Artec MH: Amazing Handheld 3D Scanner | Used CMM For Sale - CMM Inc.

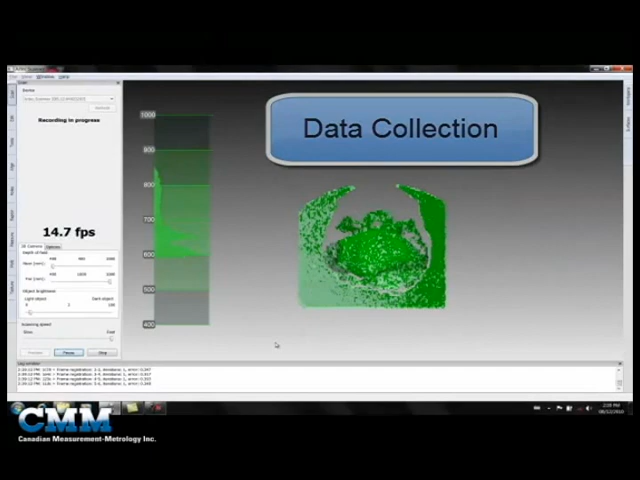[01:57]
This will allow us to start collecting data. And I'm just going to spin our part, in this case it's a baseball cap,
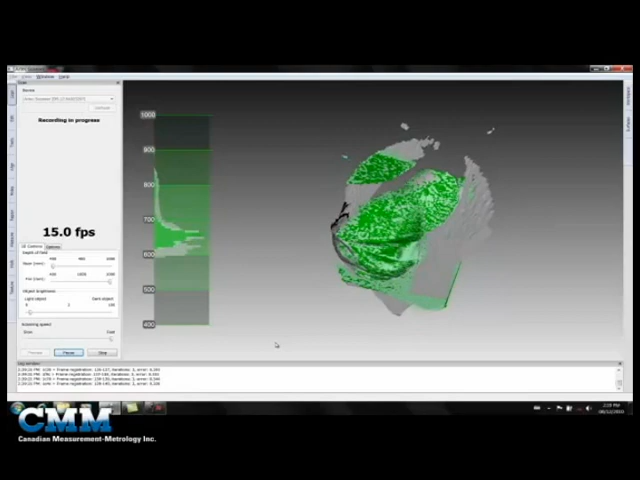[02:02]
to collect our data. You can either move the part, or you can move the camera, whatever you find easier.
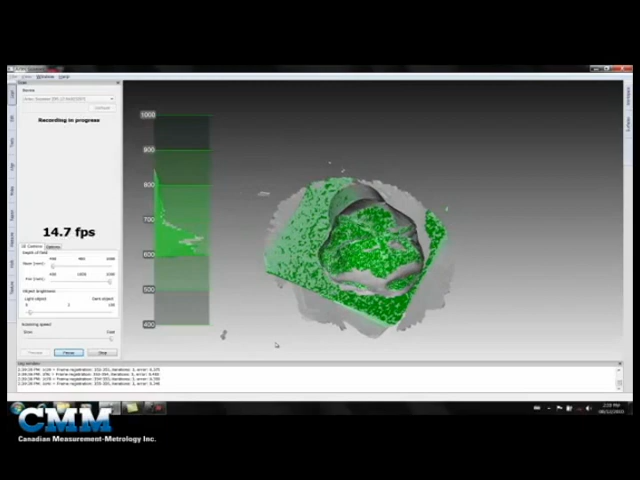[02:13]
I've got the ball cap sitting on top of a rotary table that I can easily spin here.
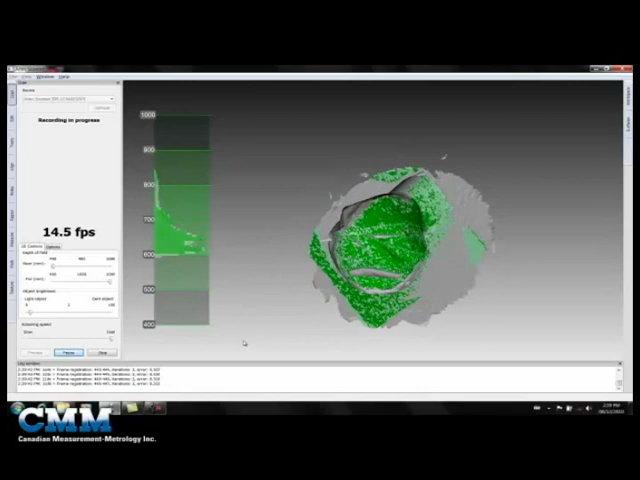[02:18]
So we've got enough data there. I'm going to hit Stop.
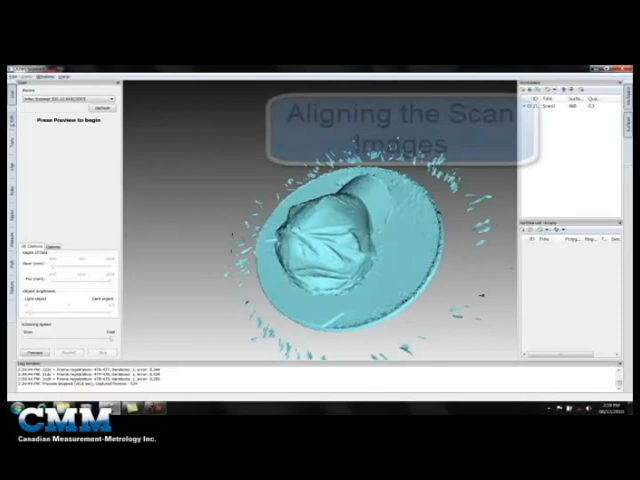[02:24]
And what we're going to do next is we're going to just do a quick alignment of the data.
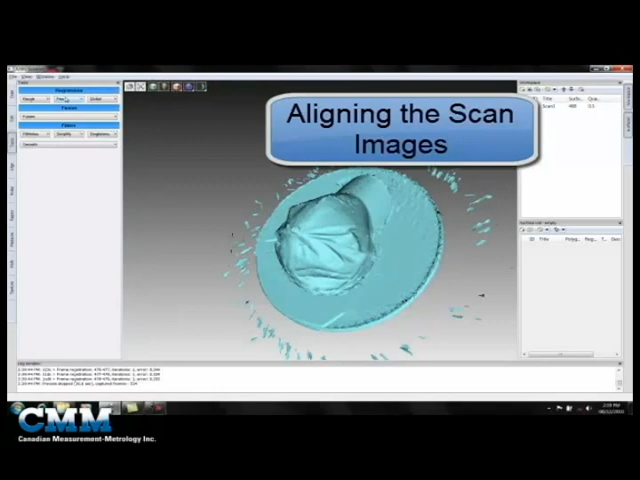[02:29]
We're going to select Find Registration. What this is going to do, this is going to take all the individual scan images, and roughly align them together to build our 3D model. And you can see that they're quite well aligned as they are. But when we run the fine alignment, it just tweaks them.
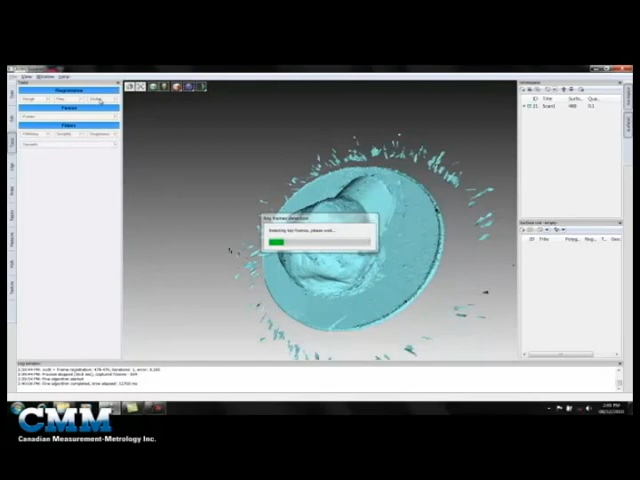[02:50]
We're now applying the global alignment, and this finalizes the alignment step between all the scan images. This just takes a few seconds to run. And there we go. Now it looks a little bit messy right now, because we've got a little bit of noise around the outside of our scan, from me spinning the scan table. So what I'm going to do next is I'm going to select Fusion.
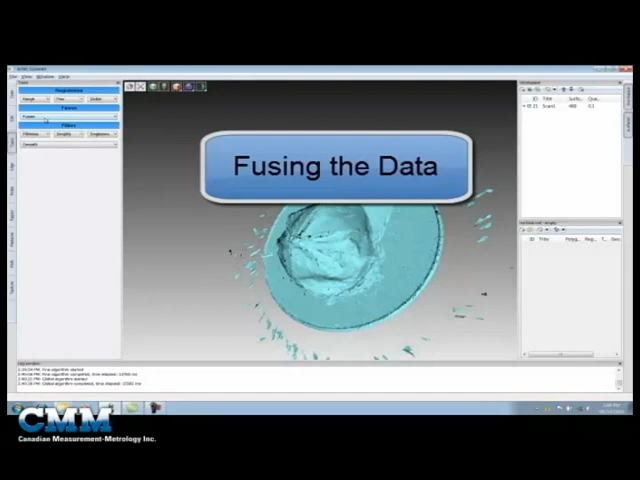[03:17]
And this will take all the individual scan images and fuse them into a single polygonal mesh.
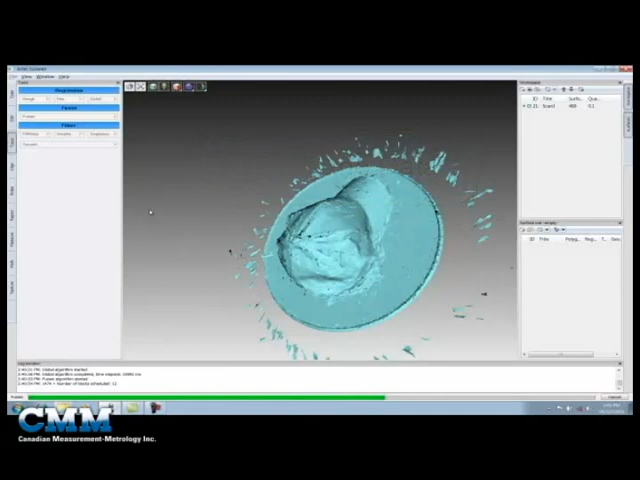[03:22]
And a polygonal mesh is really just triangles that fit the underlying point cloud data.
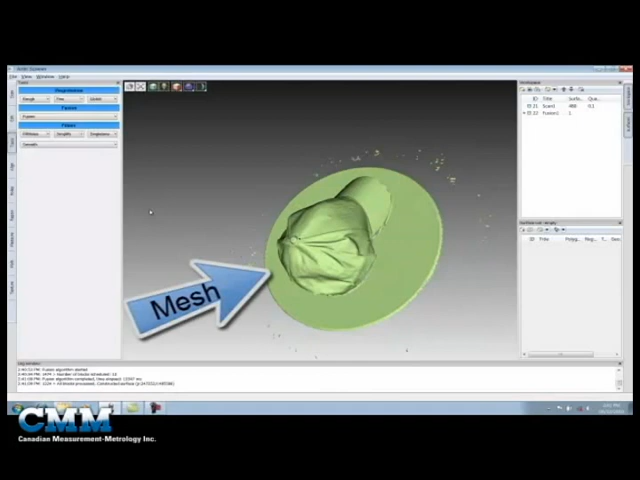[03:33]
And you can see how nicely that's looking.
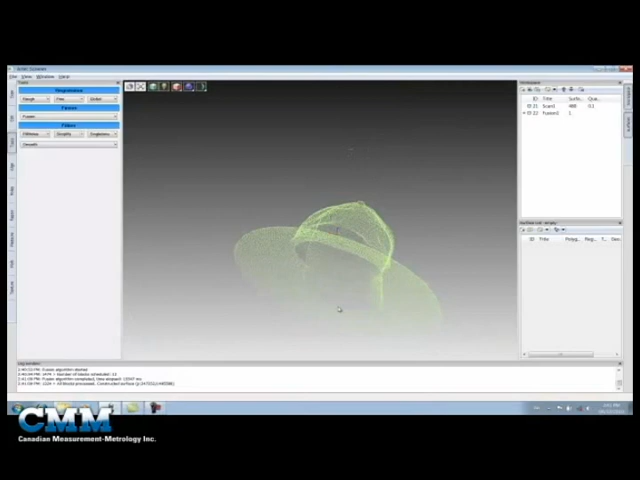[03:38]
You can almost read the writing on the hat there.